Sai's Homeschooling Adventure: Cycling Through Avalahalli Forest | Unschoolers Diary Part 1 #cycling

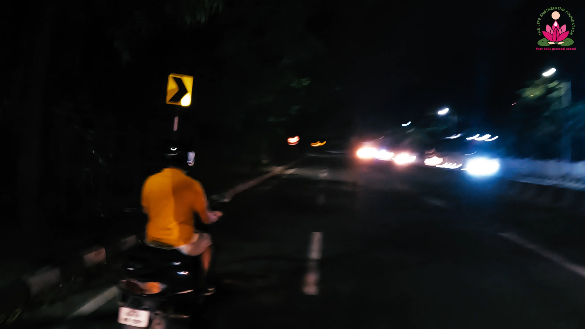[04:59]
We'll be reaching another 1.5 hours hopefully. I don't know if you can see but the board says Yelanka. We have to go to Yelanka, near Yelanka only.